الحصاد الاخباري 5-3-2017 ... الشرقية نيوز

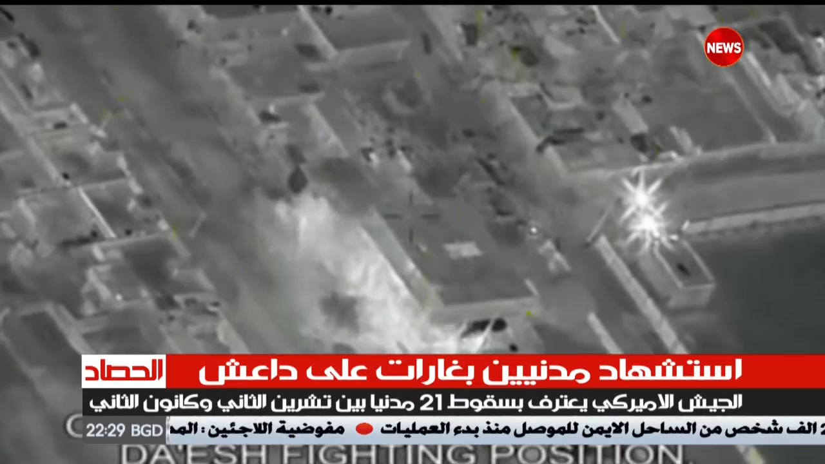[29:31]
أنه في الثالث عشر من كنون الثاني قتل ثمانية مدنيين قرب الموصل العراقية بعد أن قصفت طائرات منزلا عن طريق الخطأ مبينا أنه خلال تحليل فيديو لمبعد الضربة جرت تعرف على مدنيين قرب المنزل لم يكونوا ظاهرين قبل الضربة الحصاد مستمر من الشرقية نيوز